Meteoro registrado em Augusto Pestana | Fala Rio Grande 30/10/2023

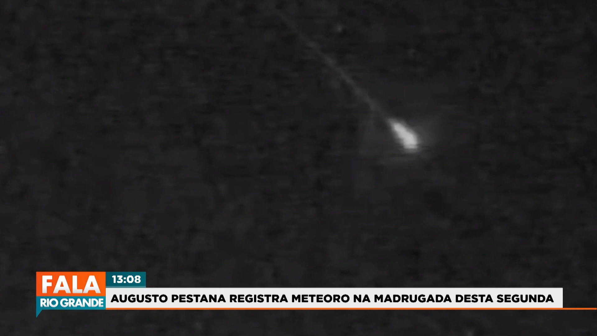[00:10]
O fenômeno entrou na atmosfera com velocidade de 57 mil km por hora. O Corpo Celeste começou a queimar em uma altitude de 88 km sobre a cidade e percorreu uma distância de 50 km em apenas 3 segundos.